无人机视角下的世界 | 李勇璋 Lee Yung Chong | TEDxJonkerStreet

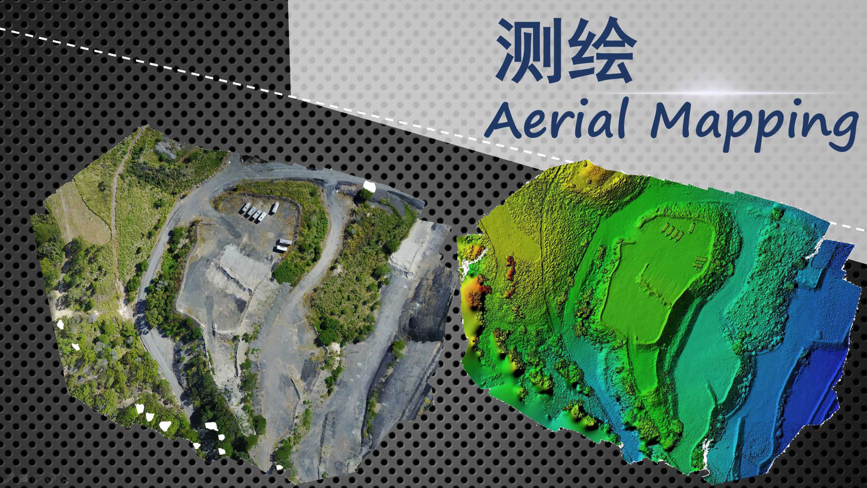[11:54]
那我们从这张图我们能看到，这个是被使用无人机被测绘出来的一个测绘图。
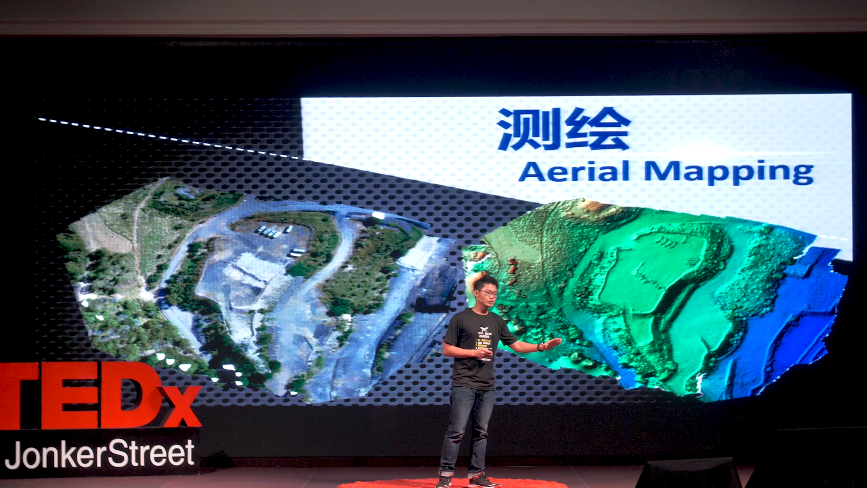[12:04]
那暗色的地方是属于偏低的，而亮色的地方是属于偏高。我们能看到从这个图，我们能了解到整个地区，这个领域，它的地形，它的架构是长什么样子的。
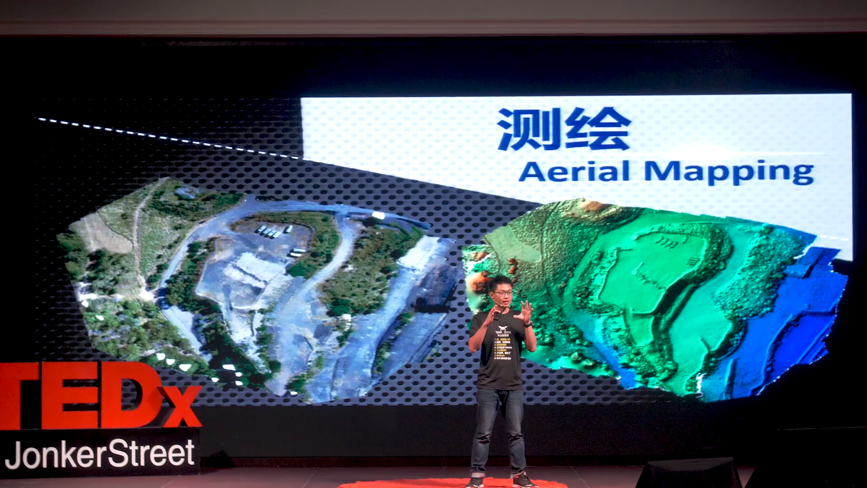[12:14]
而且就连在这个地方有7284，它的高度都能很清楚地被测绘出来。
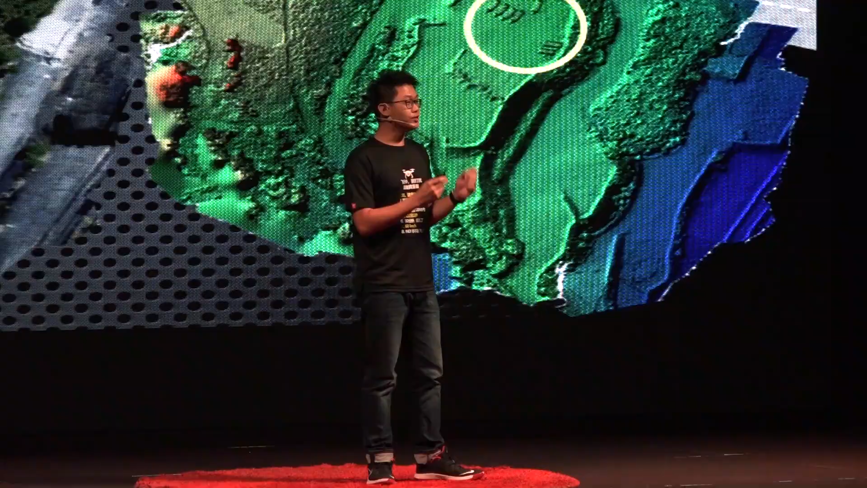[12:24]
那么使用无人机来进行的测绘好处是，使用成本很低，省时间，安全，最重要的还要是可靠。除了使用无人机在运用在这个测绘方面，我也使用了无人机运用在农业方面。